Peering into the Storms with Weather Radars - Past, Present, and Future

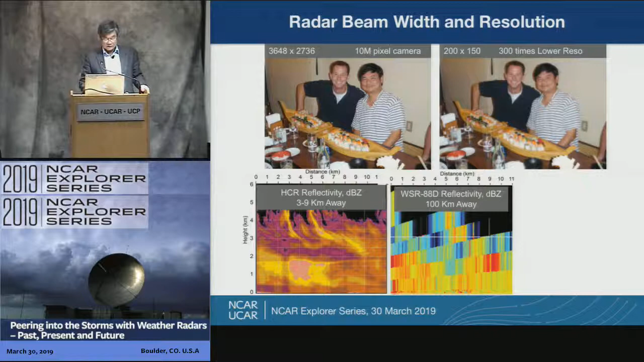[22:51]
The radar is about three to nine kilometers away. So, you can clearly see the individual convective element and a lot of details. If we look at pretty much the same slice from a WSR-80AD, our next-ray radar located about 100 kilometers away, about the same place, you can barely see the detail.
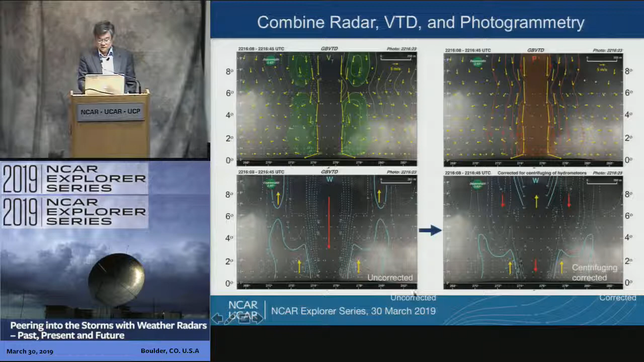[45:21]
So, once we scratch our head and figure this out, we did some corrections. Now, the strong downdraft in the middle becomes a weak updraft. We start to see much stronger updraft near the edge of the funnel cloud. That makes sense. The air comes in and goes out, goes up. I won't bet my salary on this magnitude. Okay. But at least it's qualitatively correct. It's a bad news for me because I thought I got a problem solved. The good news for the younger generation is there's still lots of things for you to do research.